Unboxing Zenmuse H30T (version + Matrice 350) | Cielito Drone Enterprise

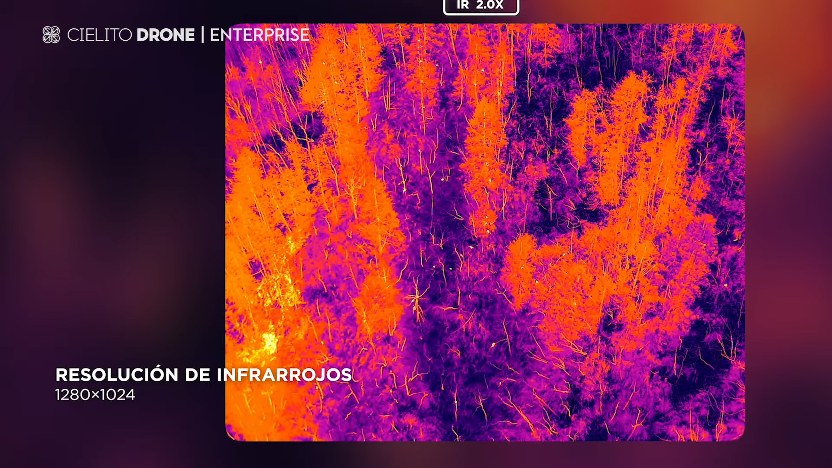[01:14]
un telemetro con un alcance de 3 kilómetros y también tiene una mejora en la resolución de la cámara térmica de 1280 x 1024.
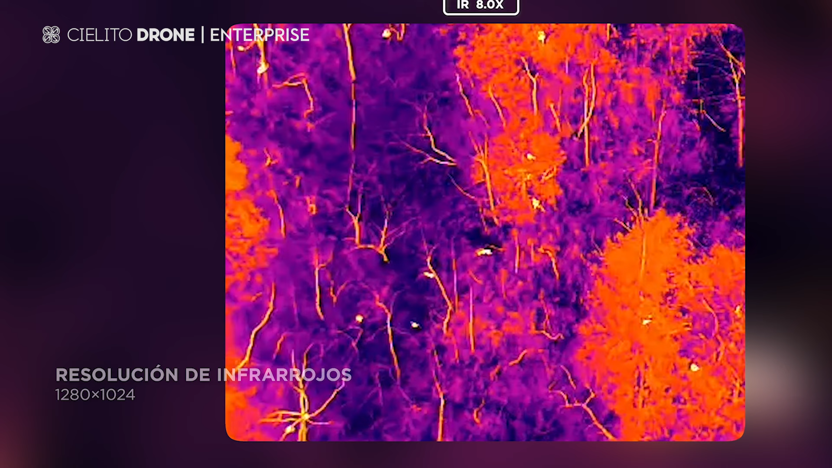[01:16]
La H30T cuenta con 4 funciones importantes que sobresalen de su antecesora, la H20T.